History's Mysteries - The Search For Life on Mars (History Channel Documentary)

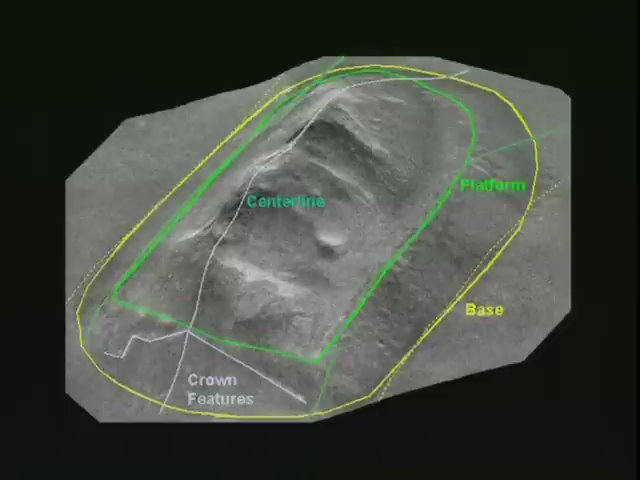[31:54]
Yeah, it's still a piece of rock on the surface of Mars.